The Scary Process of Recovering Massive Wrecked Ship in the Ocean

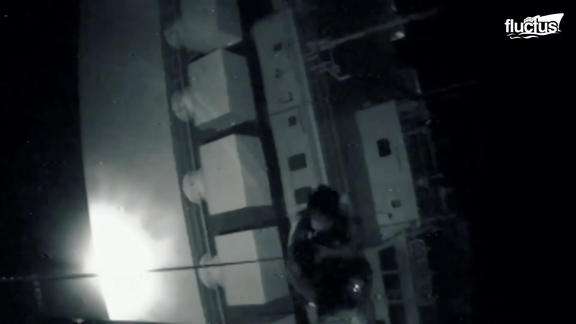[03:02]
Georgia, was able to extract the remaining crew members from the vessel, which was not resting on its side.